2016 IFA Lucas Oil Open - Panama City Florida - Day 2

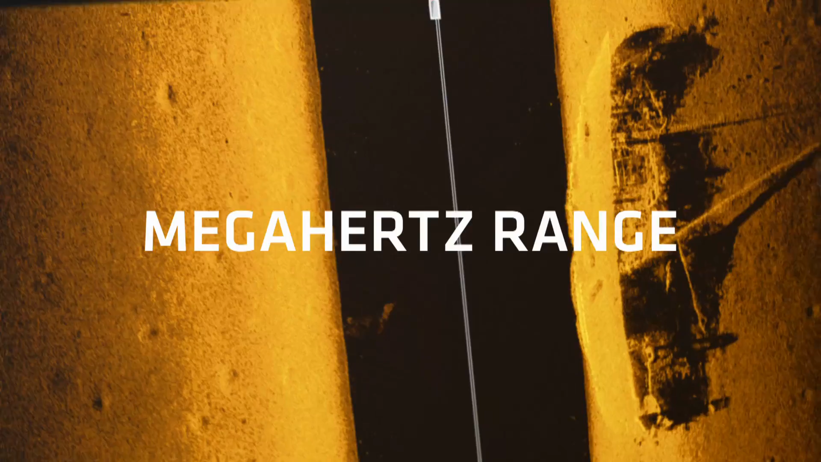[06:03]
Because higher frequency sonar means higher frequency of this.
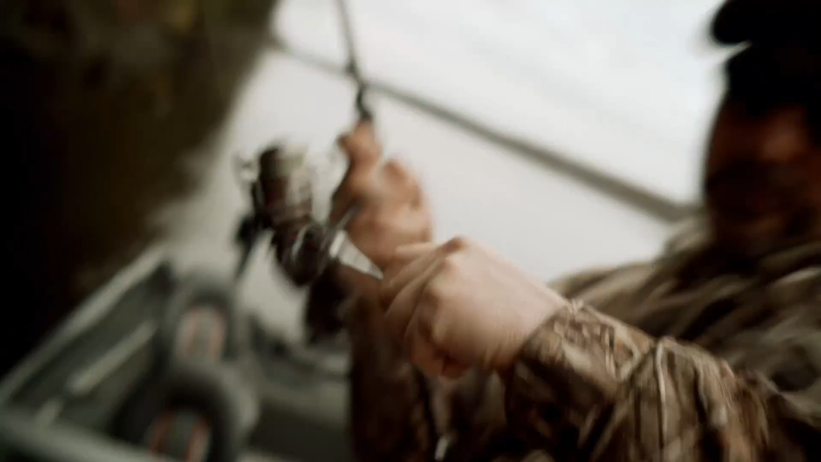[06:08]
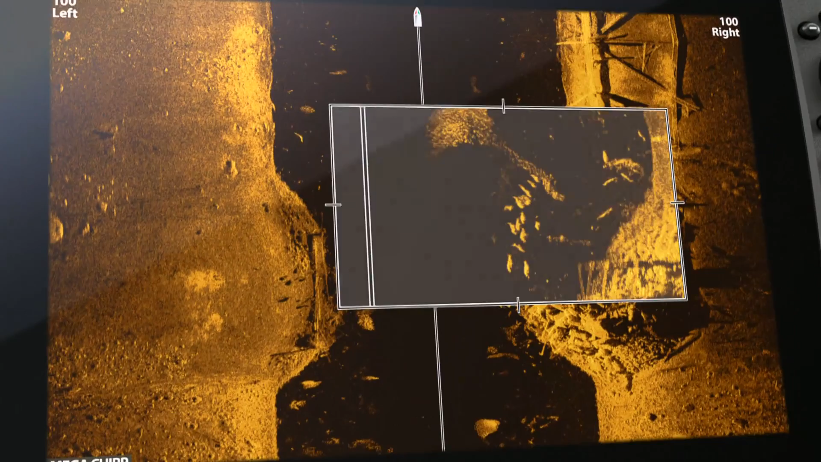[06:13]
Without a doubt, it's the most detailed picture of the world below ever. And it's only from Humminbird.